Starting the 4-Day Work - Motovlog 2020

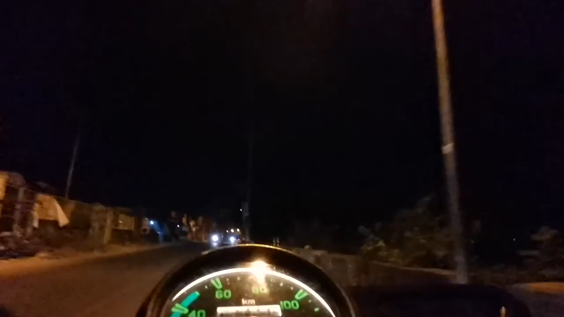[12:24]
Yapapay, yapapay! Sa gabi nagbablog, sa gabi nagra-ride, dahil ayaw namin mainitan at kami mga aswang tuwing gabi. Have a safe ride again! This is another episode of our Motovlog. Nagkakamote rider dito sa Imus, Cavite. Huwag kayong kamote, huwag kayong engot.
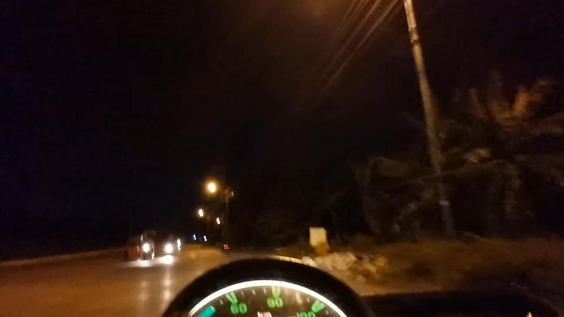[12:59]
Kasi kung hindi, madadali kayo ng e-bike. Hindi yan e-bike. Hindi yan e-bike.